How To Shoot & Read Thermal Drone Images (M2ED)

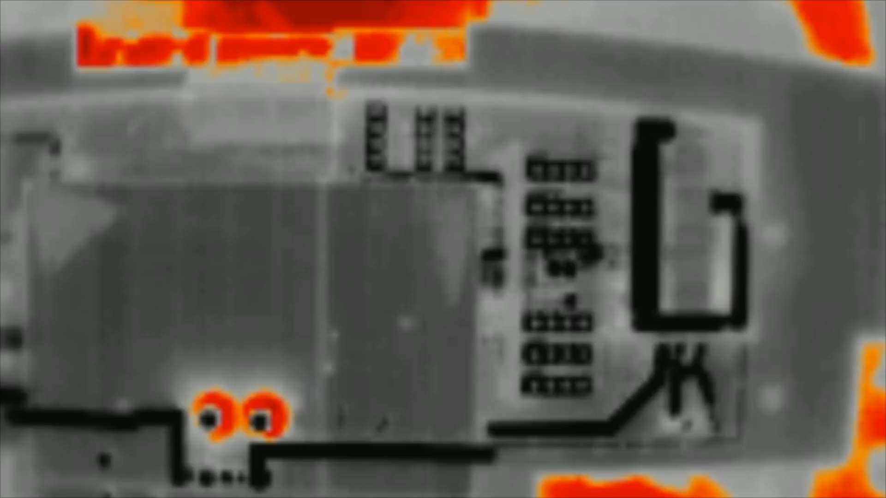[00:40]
So this right here is video taken on the thermal camera of the DJI Mavic 2 Enterprise Duel. You either have very little knowledge of what this means.
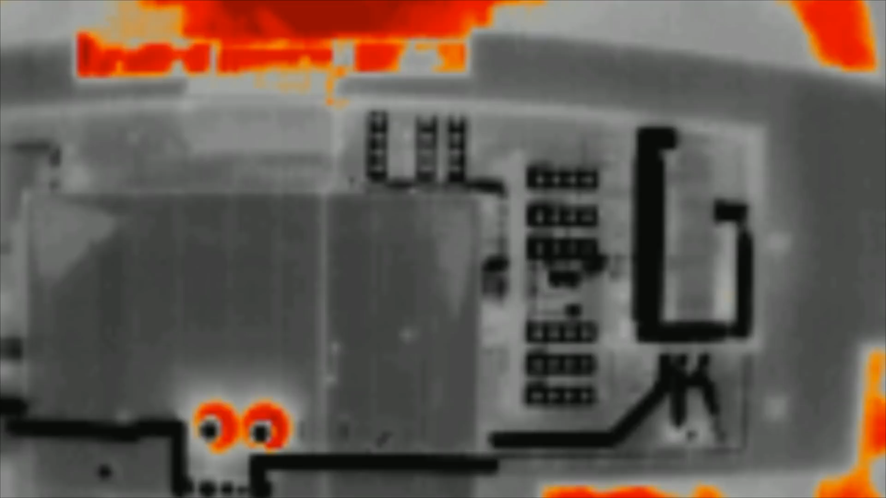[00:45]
You might be like me when I first started using this drone and have a general idea at what you're looking at, or you might be a seasoned veteran in thermography. Regardless, the first thing that you'll notice is that the thermal image is somewhat blurry because of the low resolution camera.
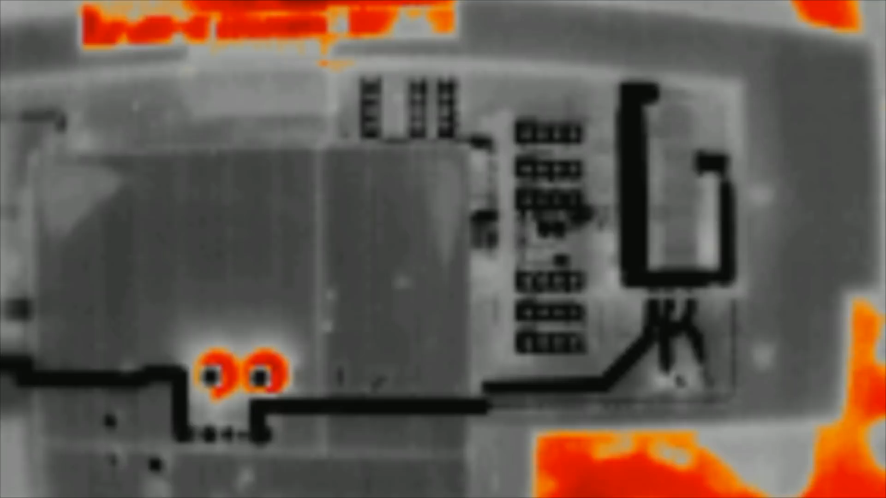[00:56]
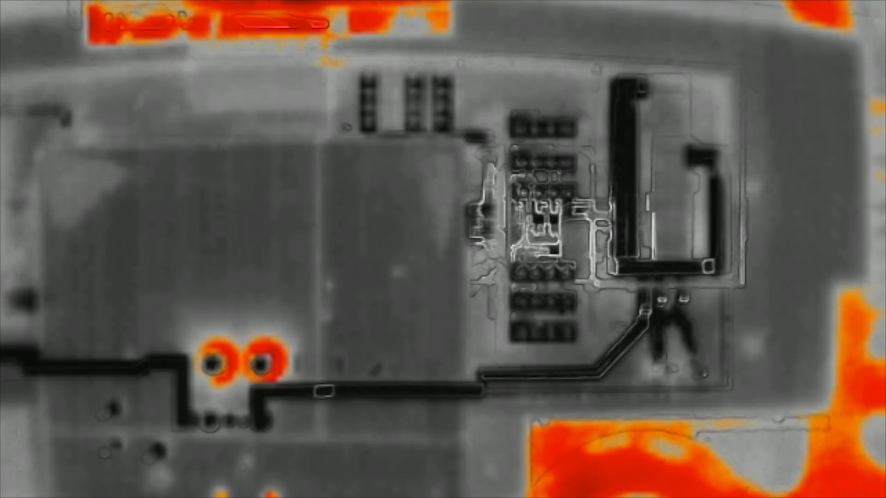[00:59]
What's great is that we can turn on MSX, which uses the higher resolution color camera to outline the objects in the frame.
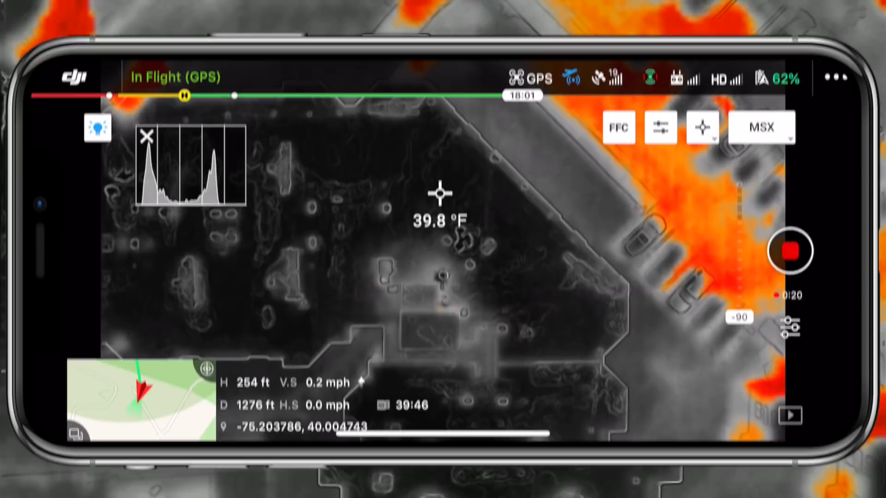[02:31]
On screen: spot 39.8°F
By figuring out what the average temperature on the roof is, I can set the high and low temperature through the isotherm settings to accurately find hot spots and specific temperatures. This is something important to do and depends on the industry that you're in.
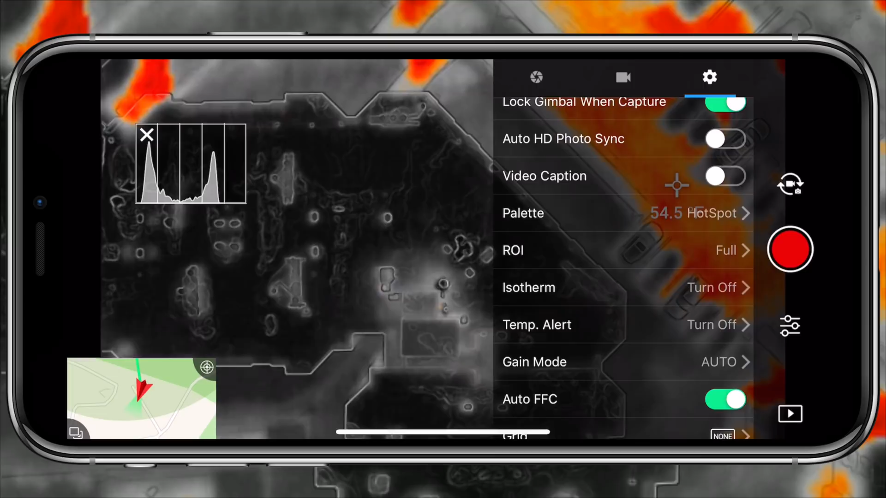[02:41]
There are different temperature levels you may be looking for, whether you're fighting a fire,
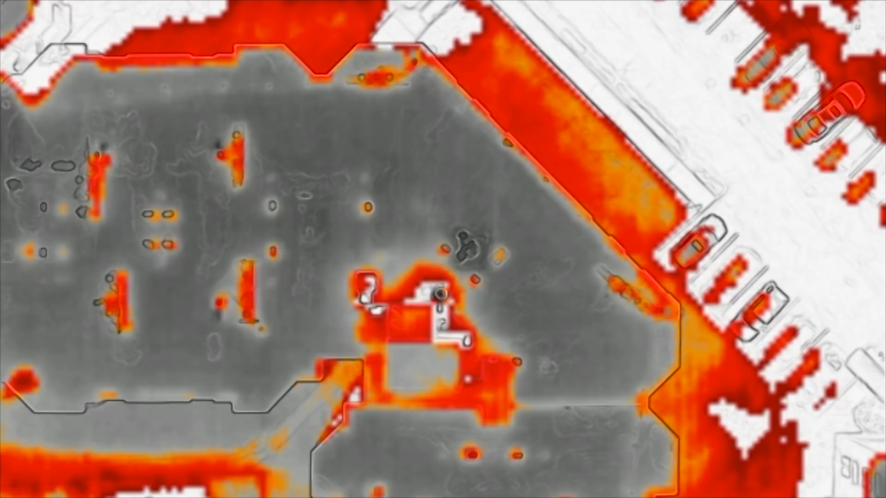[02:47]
looking for someone in the woods, or are inspecting a roof or even different instruments at a power plant. Getting an accurate reading is crucial no matter what you are doing and your images may prove to be useless if you don't set these temperatures accordingly. Bearing conditions will always play a factor, so make sure you plan accordingly.
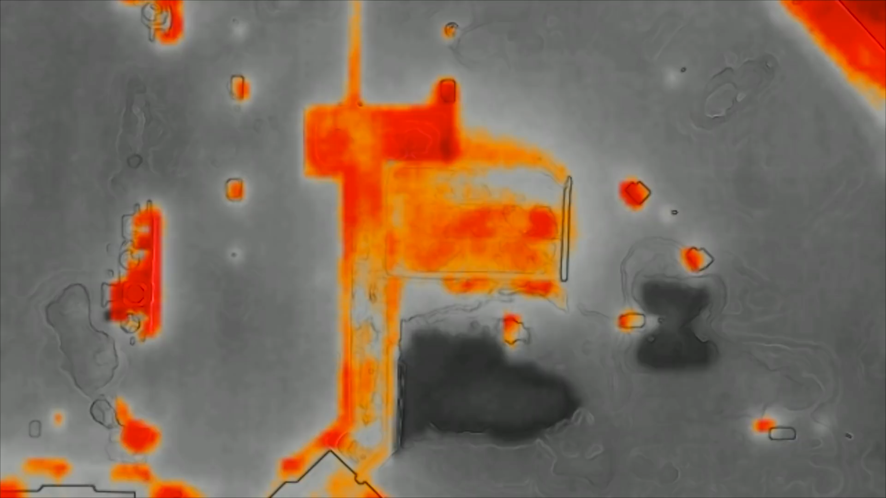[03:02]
Now, if you have a dual camera system like the Mavic 2 Enterprise that I'm using, you'll be able to shoot thermal and color photos simultaneously with the push of one button.
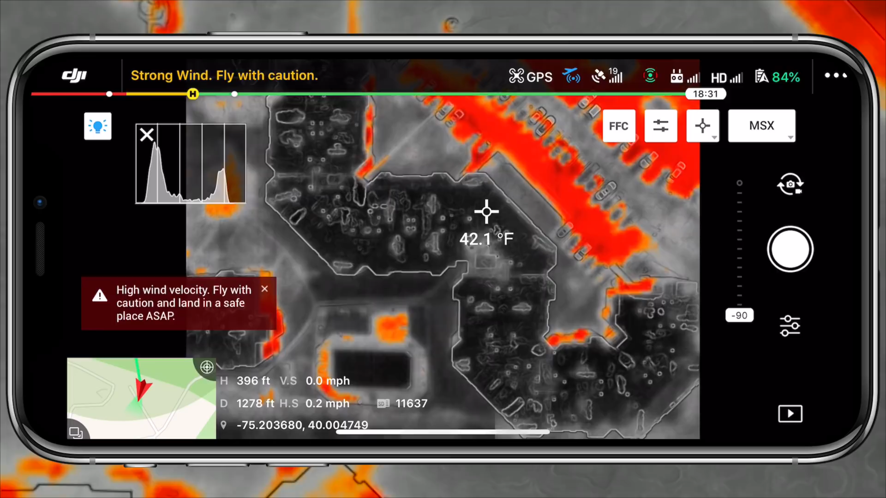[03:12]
On screen: spot 42.1°F
If I shoot a MSX thermal photo, then a color photo will also be taken. When I go into the gallery, I'll be able to see both photos right there in sequential order.
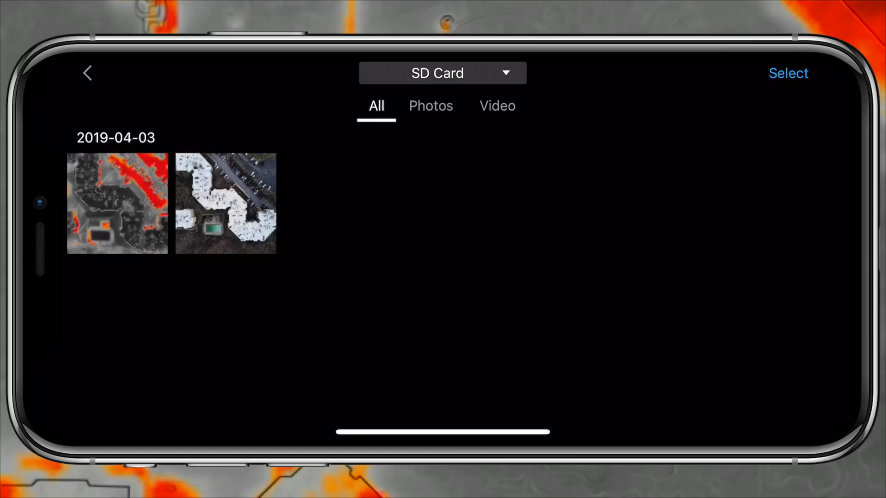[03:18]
This is important to do because the thermal photos, no matter which drone you use,
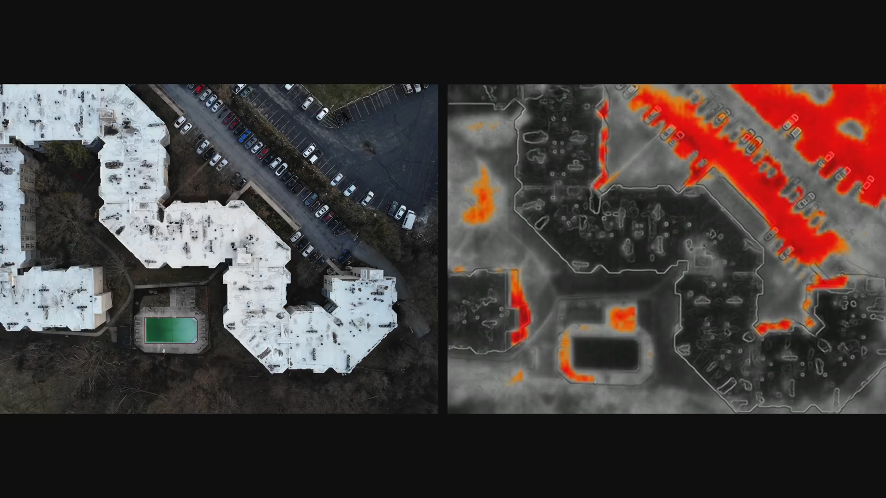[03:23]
will be hard to use to determine where objects are and what they look like. This way, your client will be able to reference between both of the images.
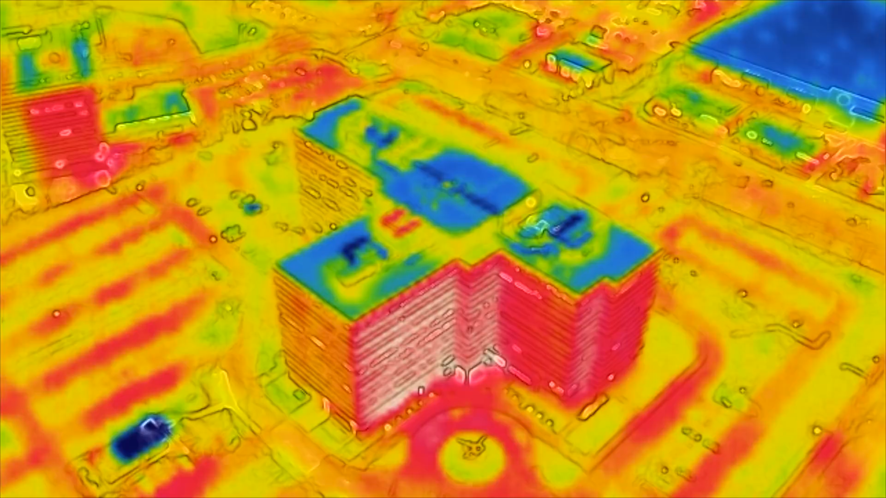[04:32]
the darker red area here on the side of the building is the hottest portion of the image at 46 to 48 degrees. The reason this side of the building was so hot is because the sun was setting towards the west side of the building. Now, my go-to palette is Hotspot which shows all of the cool spots in a dark black while the warmer temperatures stick out in a light gray and the hottest temperatures stick out in a red and dark orange. Looking back at this example of the same building, you'll notice that the top is the lighter color because that was where the coolest temperatures were while the side of the building is lighting up bright red and orange because that was the hottest portion of the image.
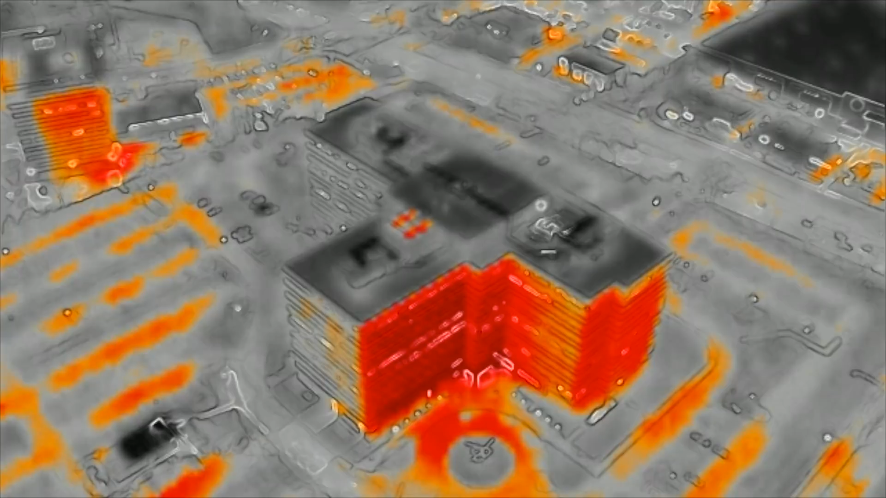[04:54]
The other color palettes that are available are gray which doesn't show any colors.
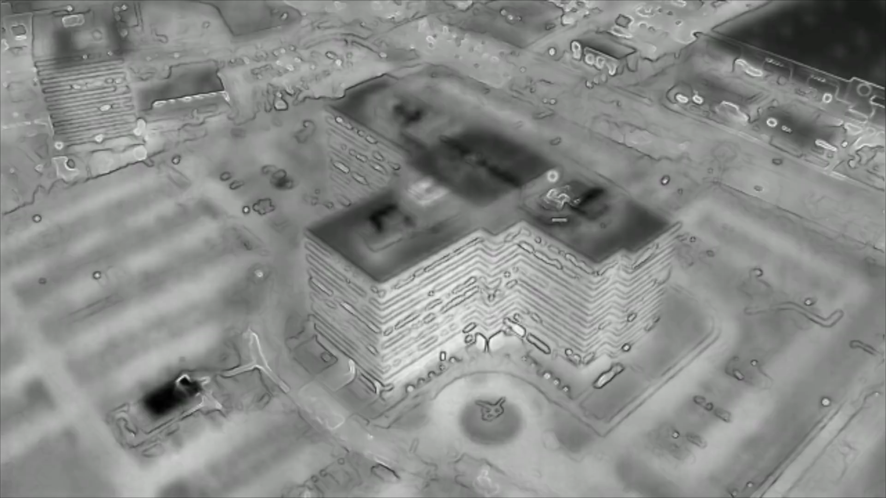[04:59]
It's just kind of a mixture of light and dark gray. We've got hot metal which is in my opinion the hardest to interpret because it's just a mishmash of different reds and oranges and then finally we have cold spot.
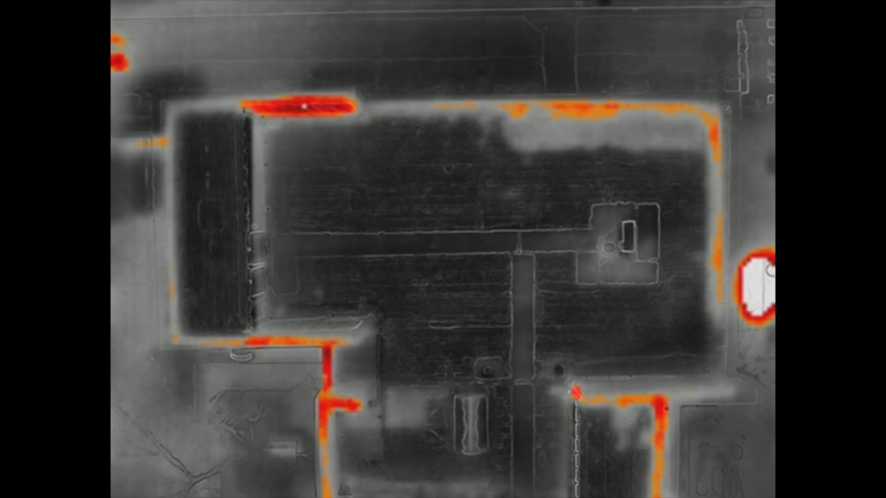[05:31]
For my case scenario, when I'm doing roof inspections, I've found that hot spot suits me well because you are really looking for the areas that are showing the hottest temperature.
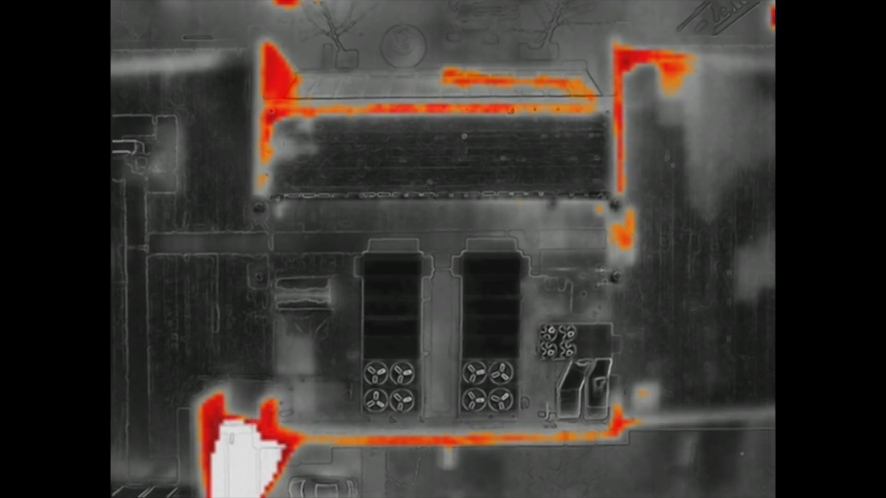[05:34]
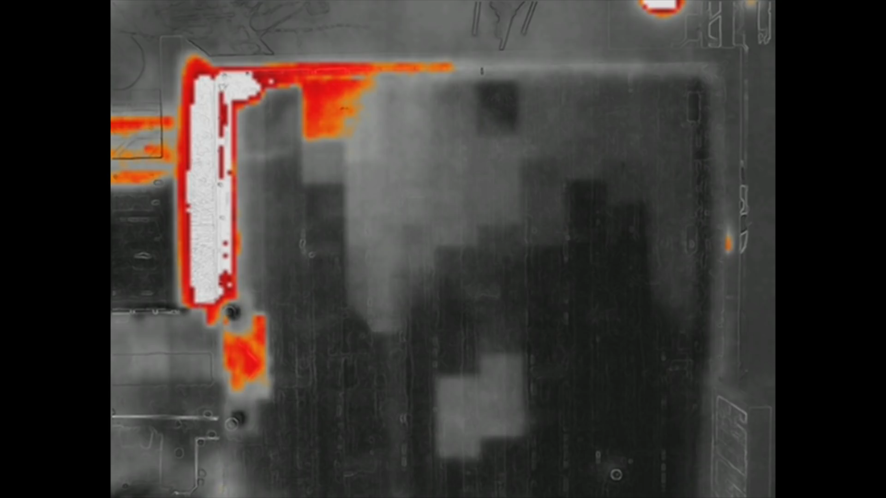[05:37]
This is usually where the underlying water damage is located.
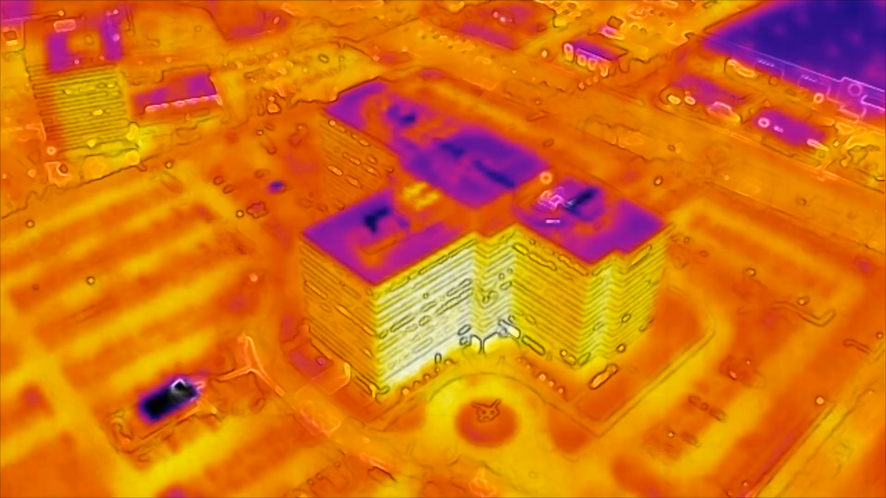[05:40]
For firefighting operations, you might want to use hot metal as I've seen depicted on DJI's website. Unfortunately, I wasn't able to use this drone at a fire scene.
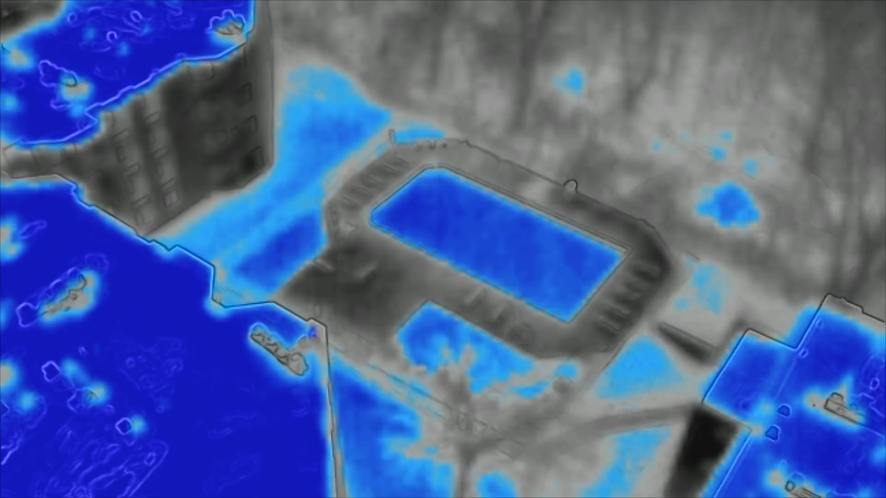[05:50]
Cold spot has actually personally been helpful for me when inspecting cranberry bogs. It shows clients the cold spots and overall climactic condition of their water to ensure their crops grow properly.